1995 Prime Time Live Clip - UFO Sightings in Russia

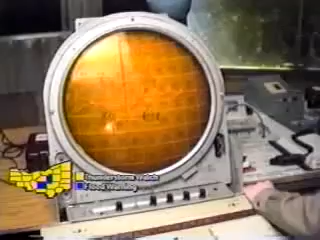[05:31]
As the UFO moves towards central Russia, the entire Soviet anti-ballistic missile radar grid goes on alert.